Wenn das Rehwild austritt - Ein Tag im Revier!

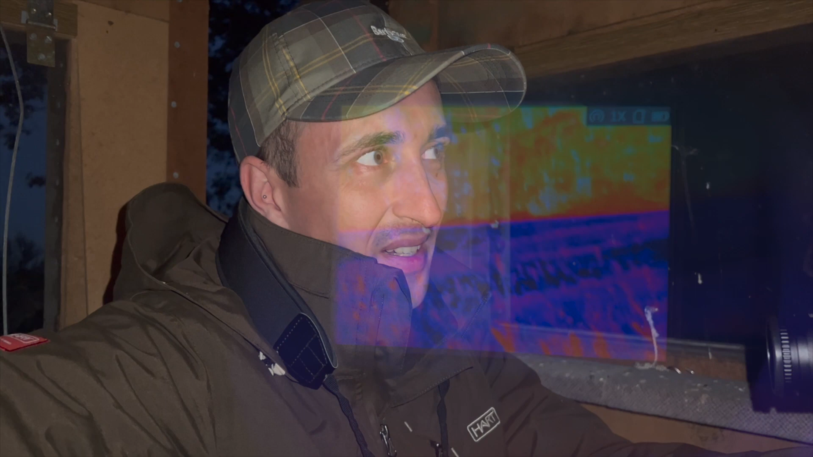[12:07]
Das heißt, ich habe mich definitiv für den falschen Wildacker entschieden.
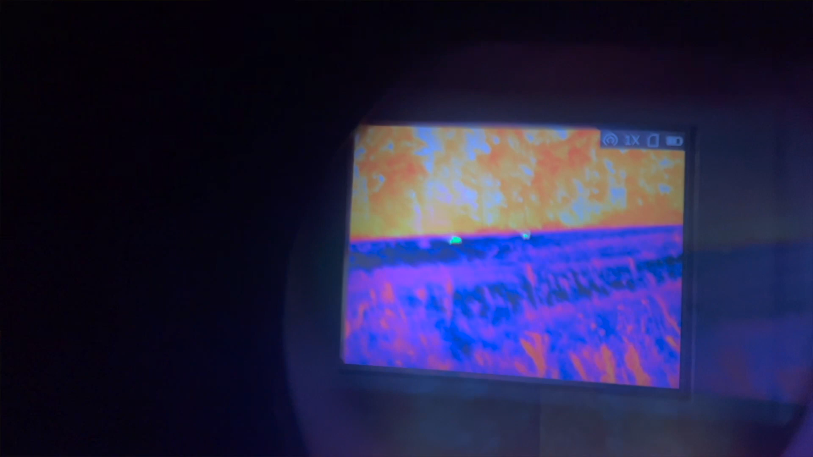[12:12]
Aber die sind auch so in einer Entfernung, dass ich aufgrund des Lichtes nicht mehr vernünftig ansprechen kann. Und deshalb genieße ich jetzt noch ein bisschen den Anblick.